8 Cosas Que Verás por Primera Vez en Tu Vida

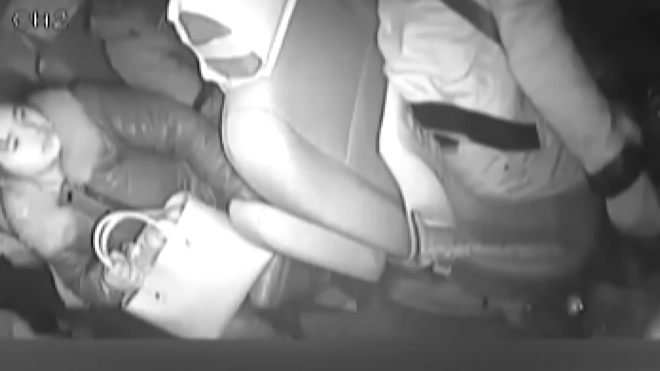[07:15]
Sin embargo, en uno de los tramos, el conductor notó un montón de rocas en la carretera y decidió reducir la velocidad para asegurarse de que el camino fuera seguro.
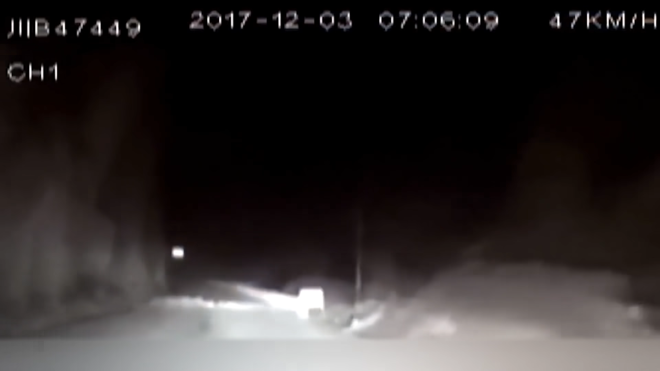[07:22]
Su vigilancia salvó a todos de una terrible tragedia.
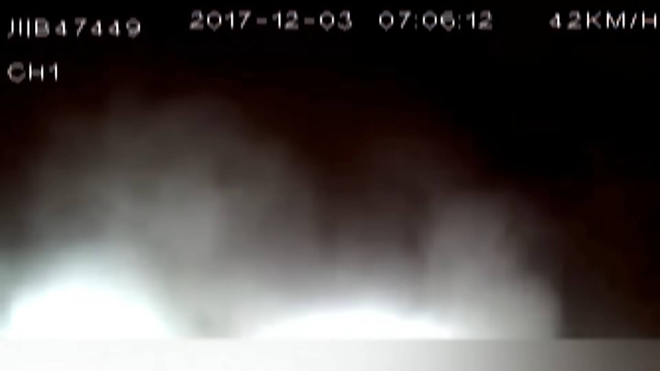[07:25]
En ese momento ocurrió un deslizamiento de rocas y justo
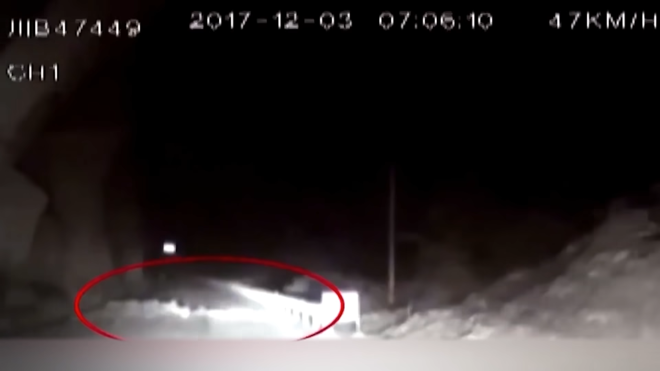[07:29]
docenas de enormes rocas se derrumbaron frente al autobús.
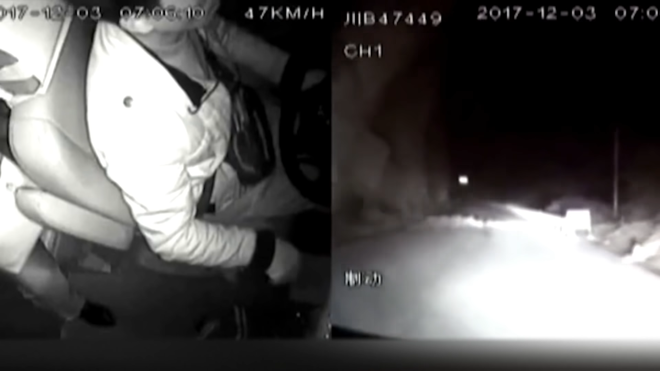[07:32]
No nos podemos imaginar cuántas canas nuevas tiene el conductor. Estas piedras sin duda habrían aplastado el vehículo. Por cierto, la atención del conductor fue recompensada.